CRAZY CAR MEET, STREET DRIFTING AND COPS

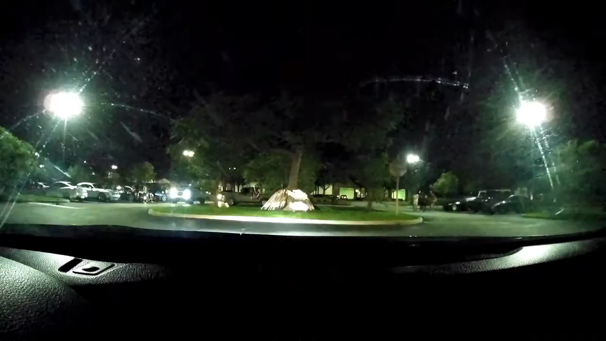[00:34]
Well, we're pulling in, guys. Night two. Let's go down this aisle.